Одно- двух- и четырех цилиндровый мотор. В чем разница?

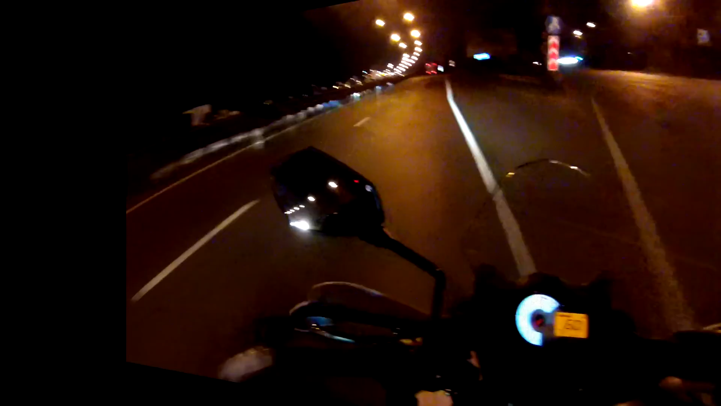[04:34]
И еще один заезд с такими же условиями, но с еще более мощным соперником. Хонда Сибир 600 РР. 2008 по-моему, года выпуска. У нее аж 118 лошадей, 66 ньютон на метр крутящего момента и около 180 кг снаряженной массы.
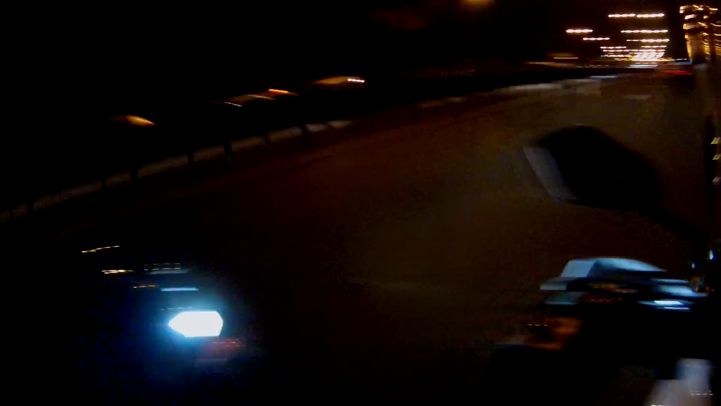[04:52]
Примерно до 130 хонда едет не быстрее версиса, потом постепенно раскручивается, впрягается все по голове и само собой хонда уезжает. Тот, кто знает, что такое кривая крутящего момента и как она на графике располагается у 4-х и 2-х цилиндрового мотора, может дальше не смотреть и не слушать.